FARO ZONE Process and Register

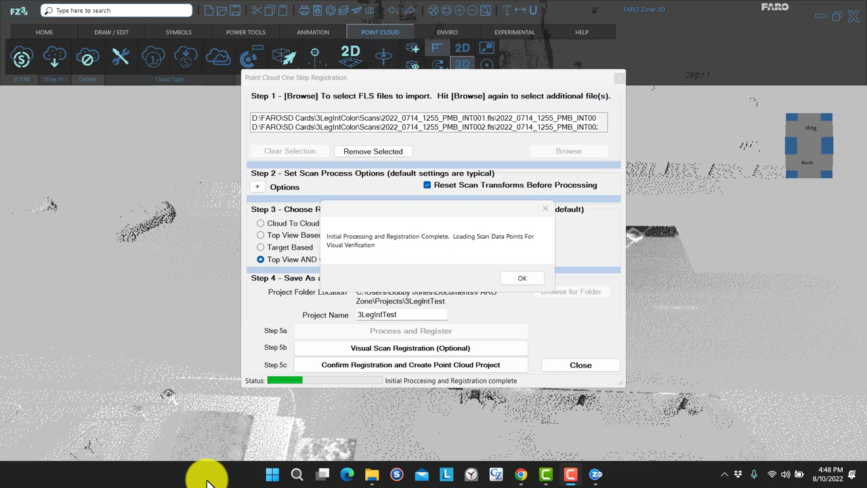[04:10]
And now the registration is building on the screen. You can see it slowly building in the background.
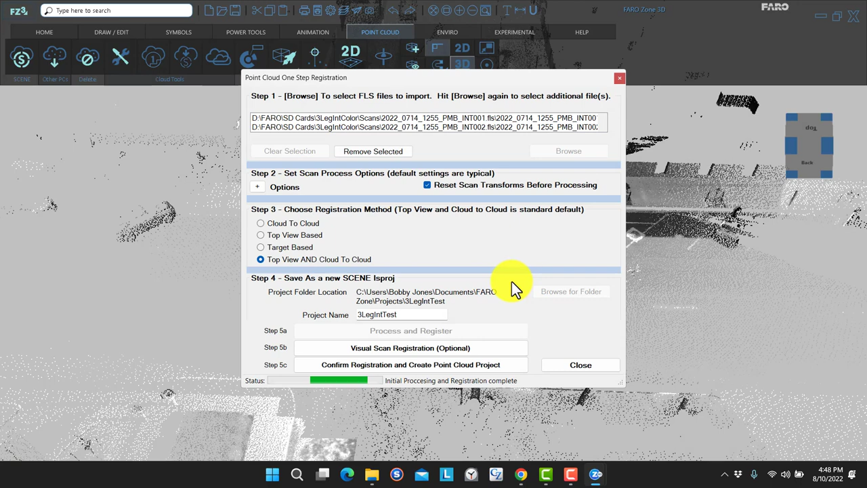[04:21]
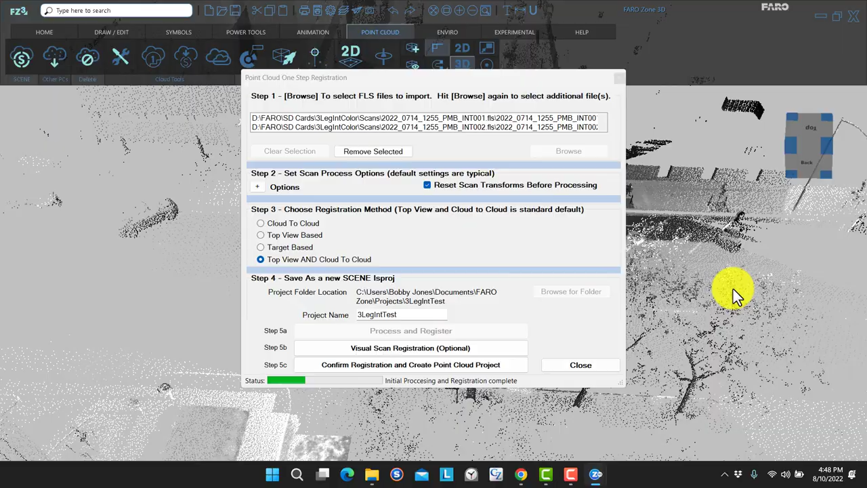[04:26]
And while it builds, we can look around.
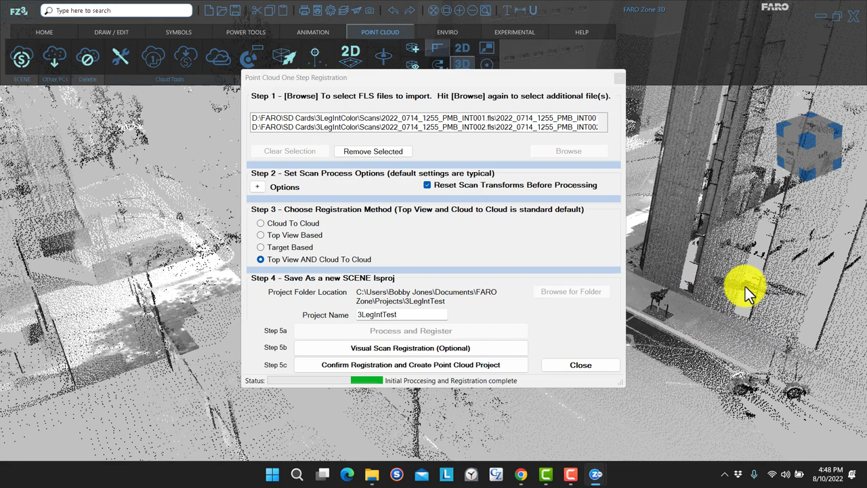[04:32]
Now the next choice is to visually register the scans. That's an optional method of registration. We're not going to use that because our scans all went together properly. So we're going to click on Confirm
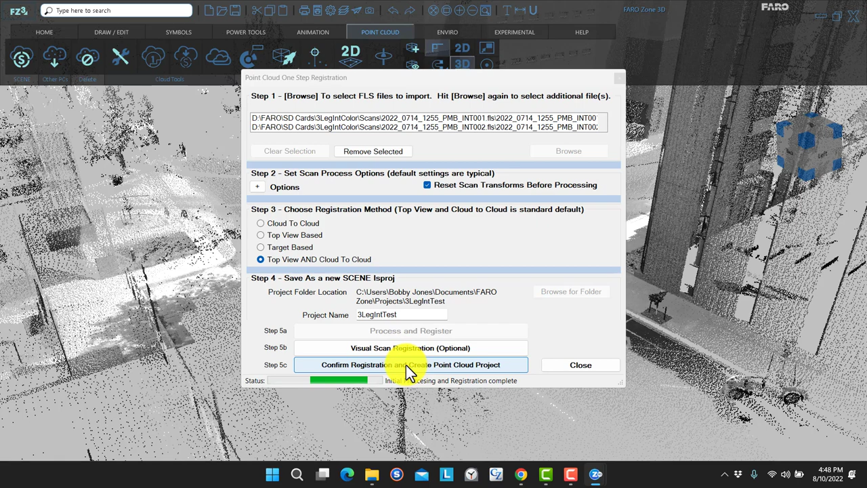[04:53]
Registration and create the point cloud. In other words, this is the project point cloud as we would create it in Scene.
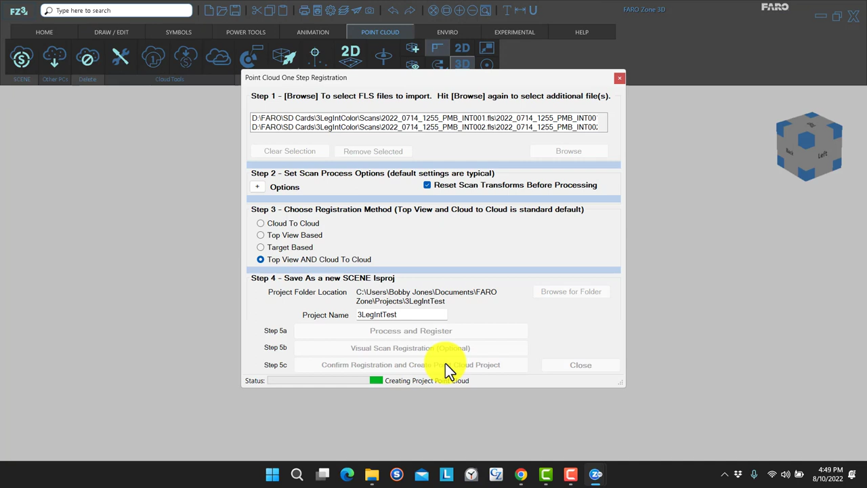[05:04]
The project point cloud is complete. So I'll click OK and close this window.
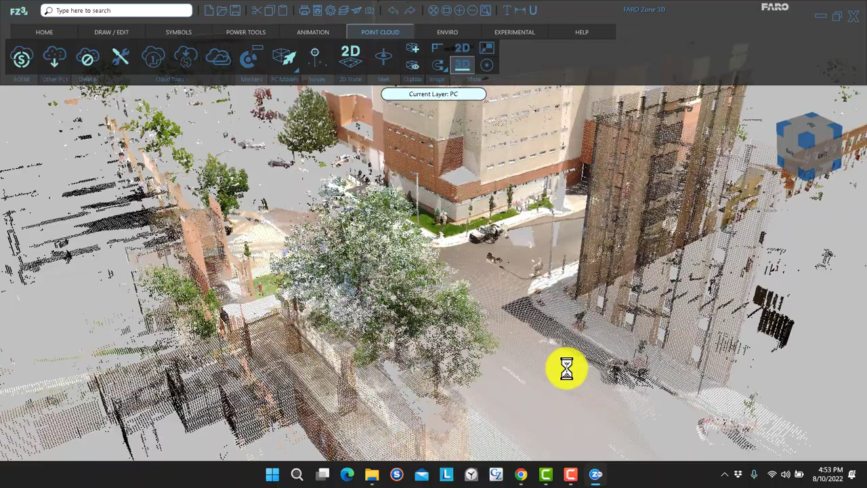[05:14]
Scene will now open the project.
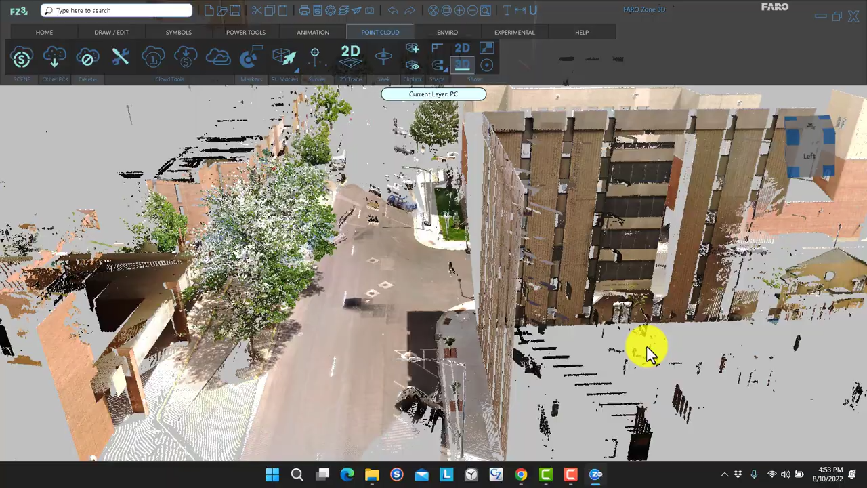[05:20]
So as you can see, there's a little bit of cleanup that we need to do. Not a big deal. Just a few things that we can clean up with clipping boxes
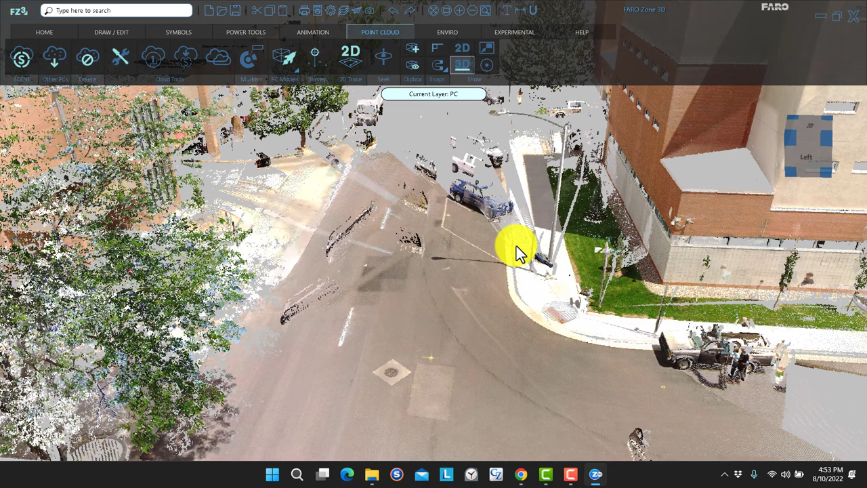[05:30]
like these cars that drove through the scene during the scan. So we can just click on the clipping box, add clipping box.
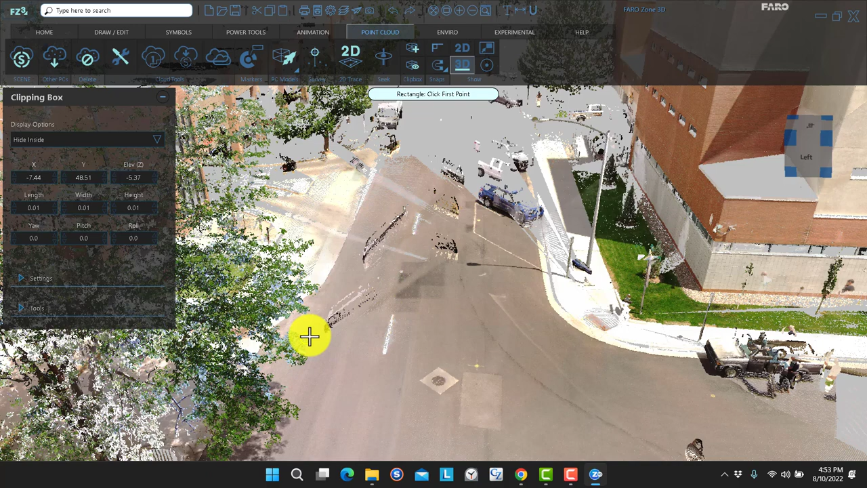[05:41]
And I'll just use the road surface to snap to.
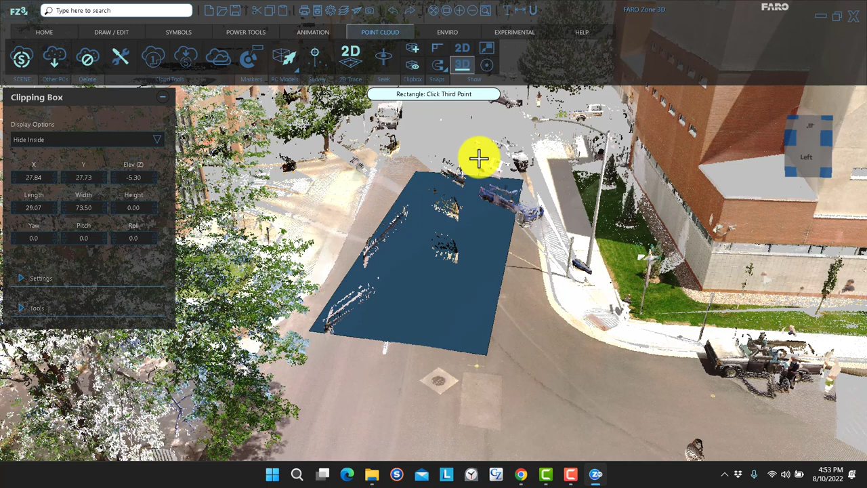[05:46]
And then we can raise or lower this clipping box as needed.
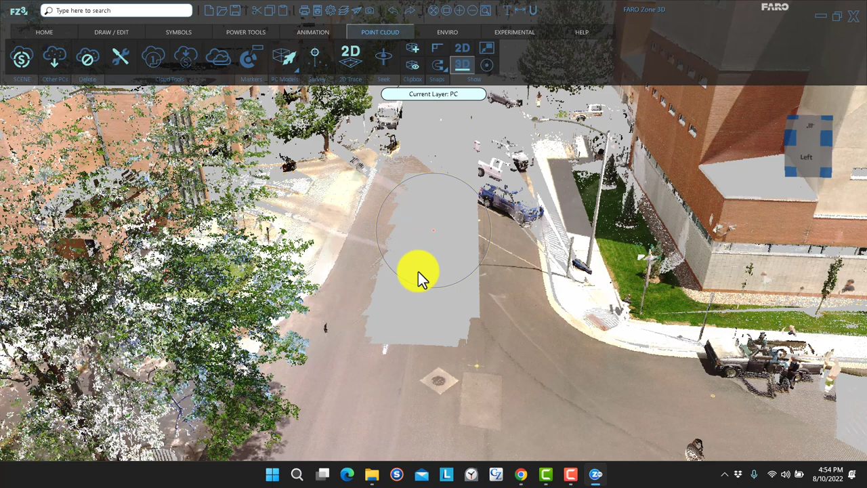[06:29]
Now, you can see I've cut out some of the road. Didn't mean to do that. So I'll need to turn the clipping box back on.
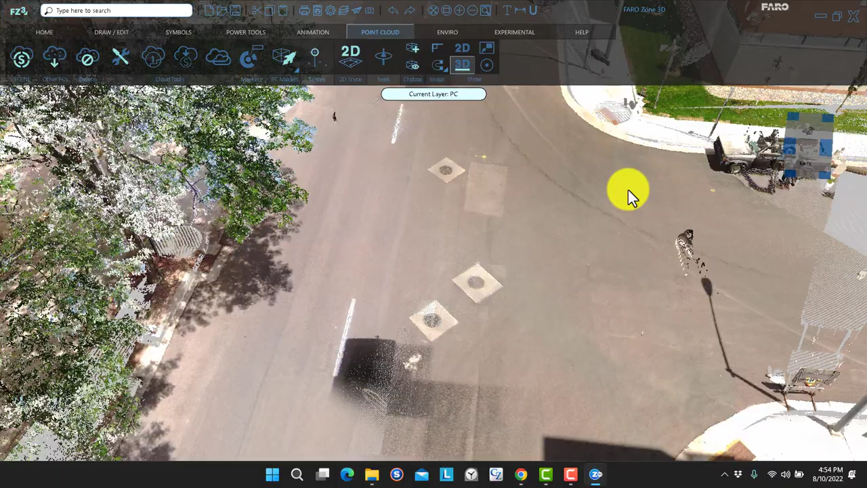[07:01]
I'm now right-clicking on the outside of the circle so I can kind of spin around and look around the scene. And I have some more stuff to clean up over here on the left.
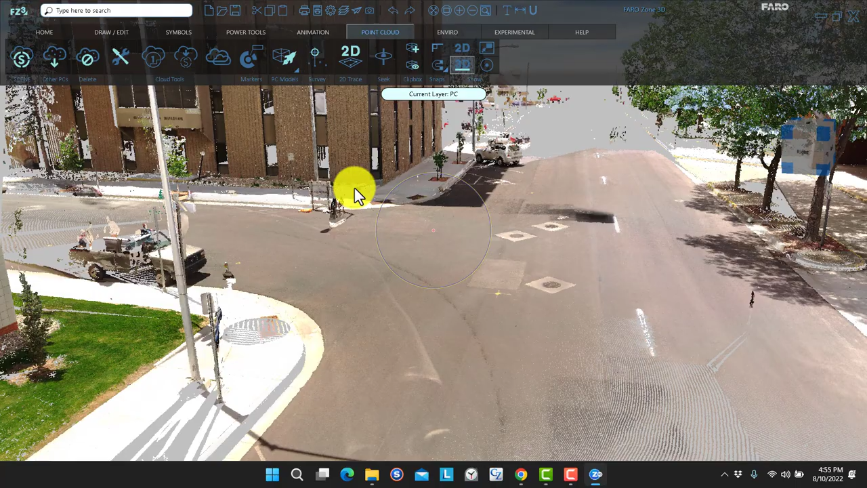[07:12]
And this shouldn't take but just a moment. So I'll click on Add Clipping Box again.
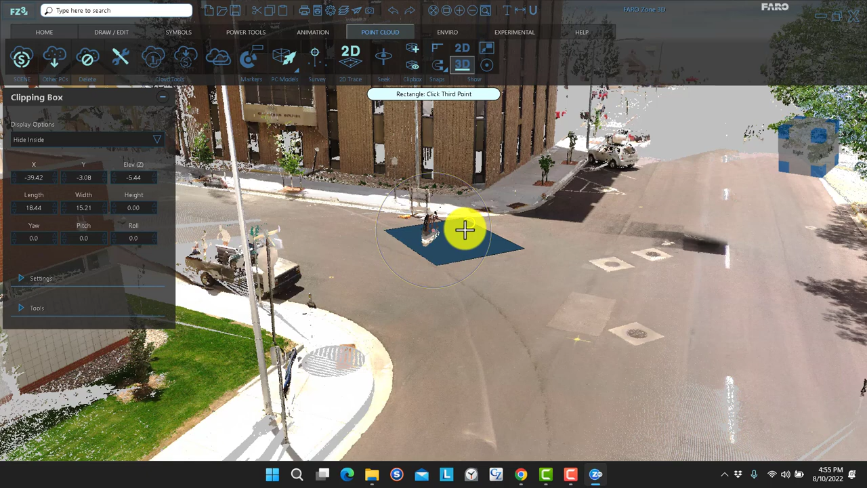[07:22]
And once I encompass that, I'll make sure that I'm not cutting off any of the road. And then I'll turn that visibility off as well.
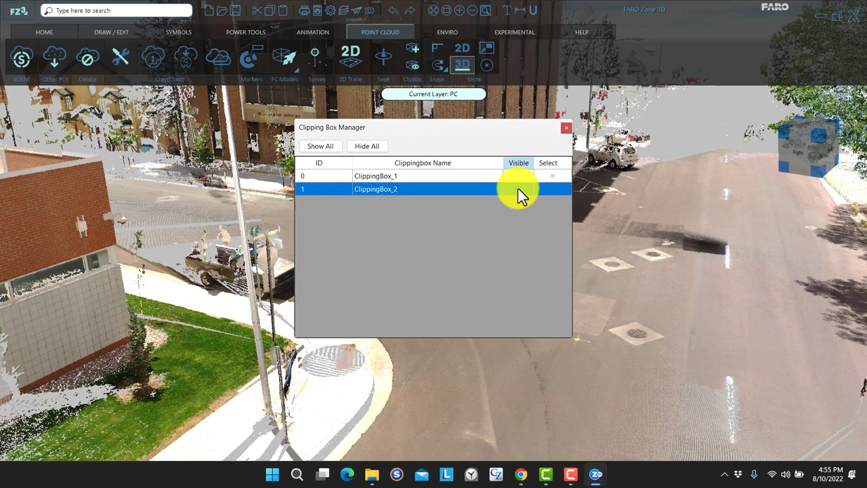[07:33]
So I got that cleaned up pretty quick.
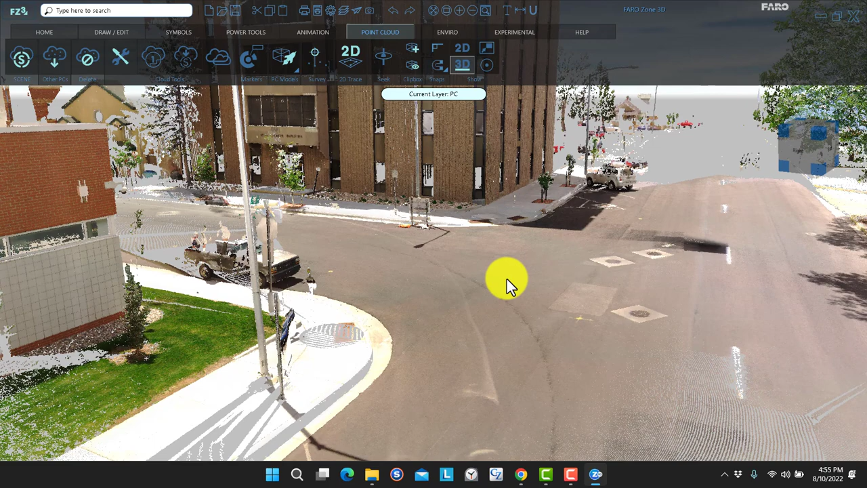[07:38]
And now if I want to, I can add a symbol, such as a vehicle.
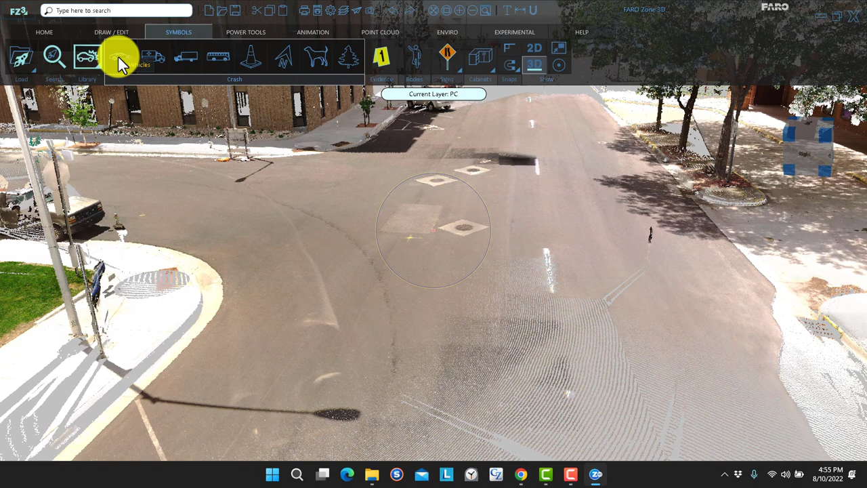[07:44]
And I can have the vehicle, it will snap to the road surface. I can have it going in any direction I like.
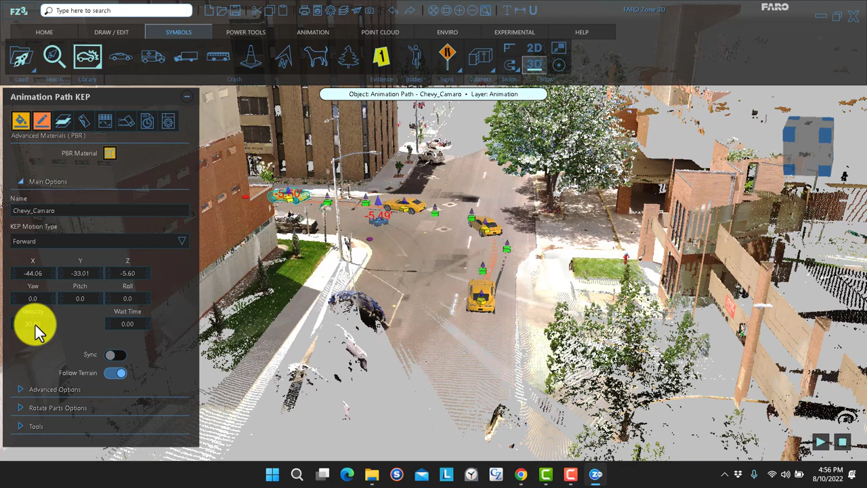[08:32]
And then in the turn itself, we'll get this guy down to about 15 miles per hour. And at the end, we'll leave it at 15 miles per hour. And just have him accelerating away. Now if I right click on a particular segment of an animation, I can change the segment type.
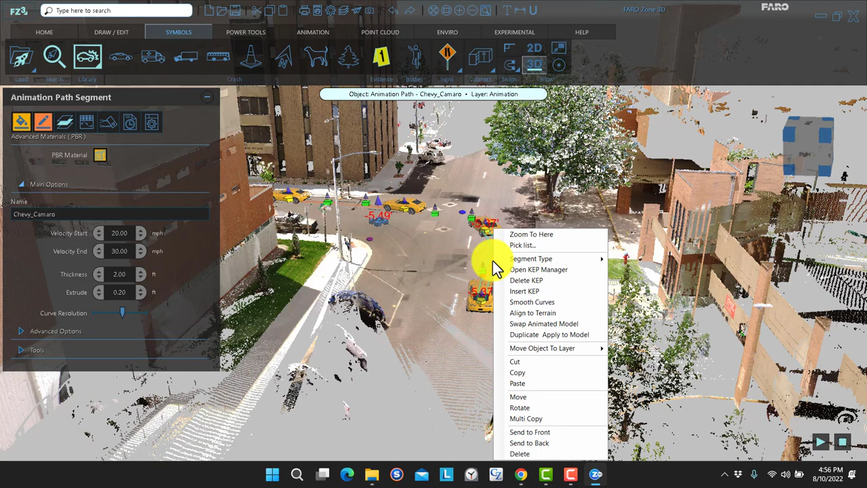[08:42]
For example, I'll just set this to Line so it's going straight. And then I will need to make adjustments on the vehicle so that it turns the way it's supposed to.